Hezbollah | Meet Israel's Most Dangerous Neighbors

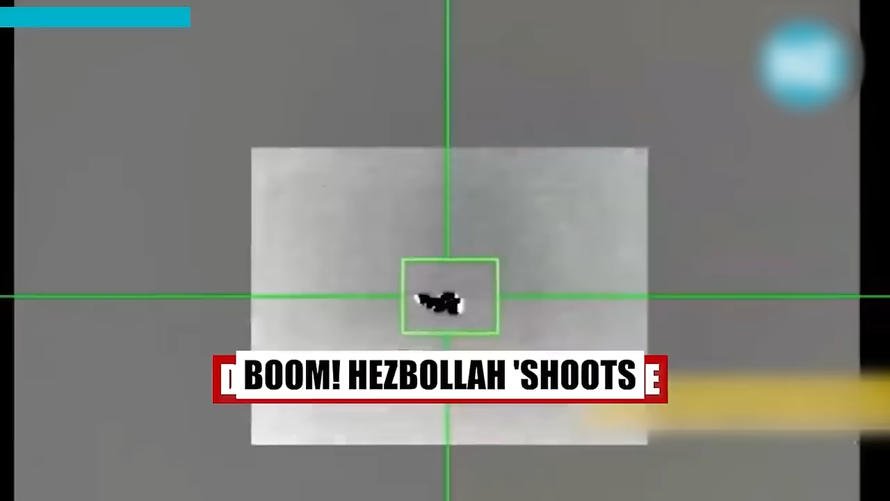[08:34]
On the 5th of November, the group shot down an Israeli drone over southern Lebanon,